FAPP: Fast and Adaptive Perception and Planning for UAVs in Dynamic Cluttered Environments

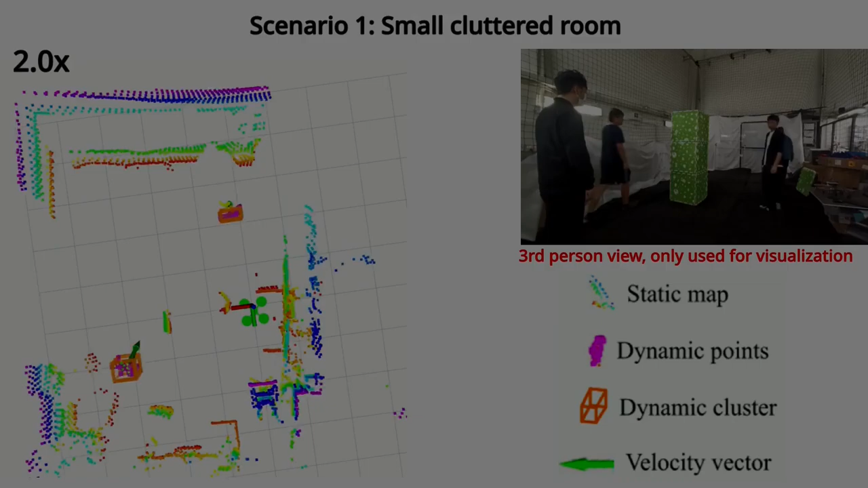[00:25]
We first test our method in a small cluttered room with four persons with various motion types, sometimes occluded by static obstacles. All dynamic objects are segmented with no false detection.
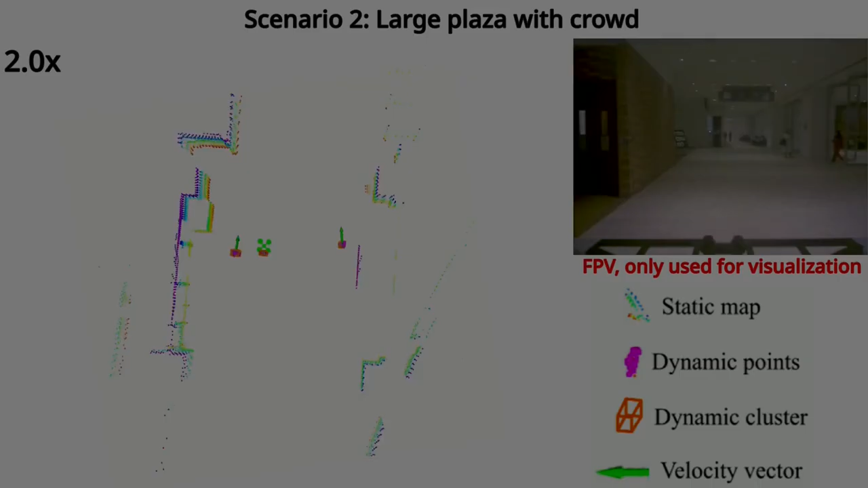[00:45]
Then, we handhold our drone with LiDAR and walk in a large-scale cluttered public zone surrounded by walls and various static objects.
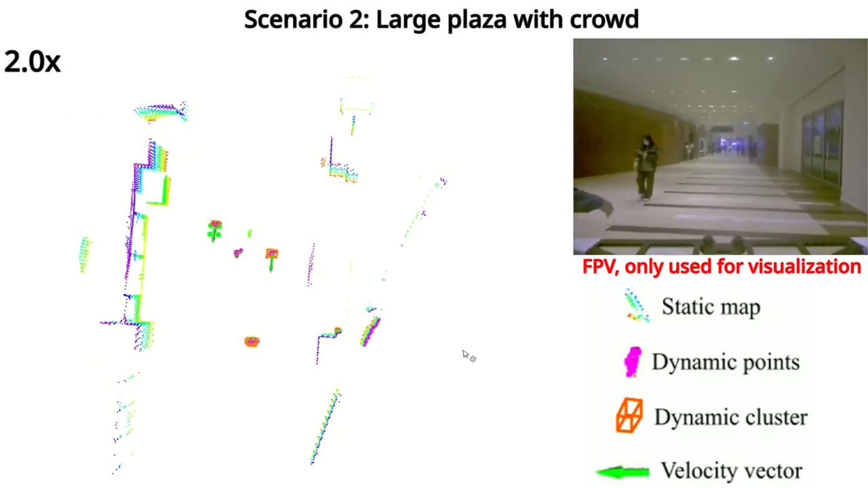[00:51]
There are many pedestrians and all of them are segmented successfully. No static objects are falsely detected.
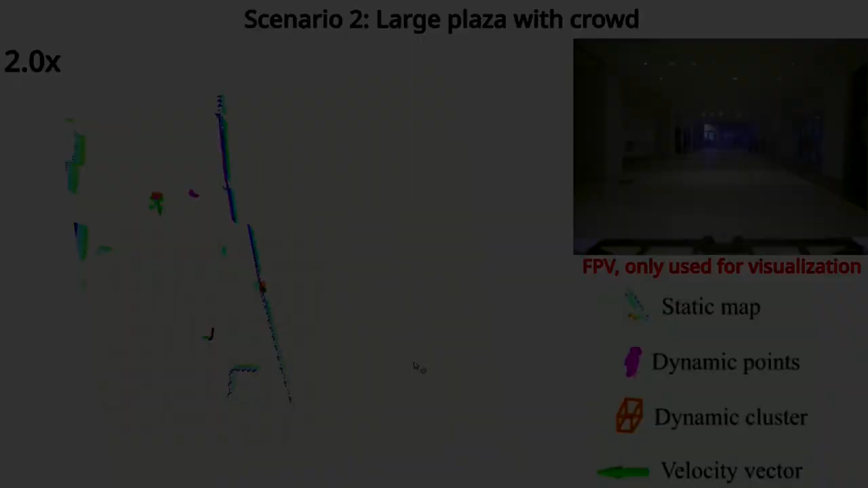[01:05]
We also test our algorithm using point cloud data of a car driving on an expressway with a speed of around 60 kilometers per hour,
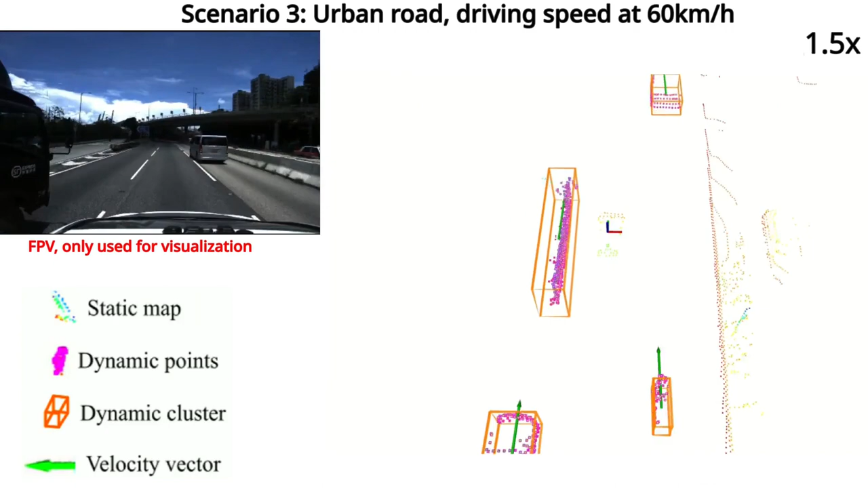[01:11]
which demonstrates that our method can still perform robustly even with high-speed ego motion.